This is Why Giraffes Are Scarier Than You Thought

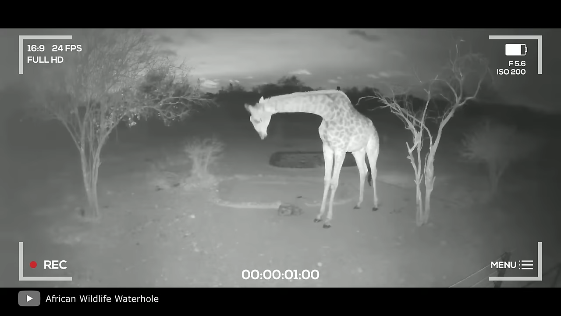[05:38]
One night, the giraffe triggered one of the traps which took a series of pictures.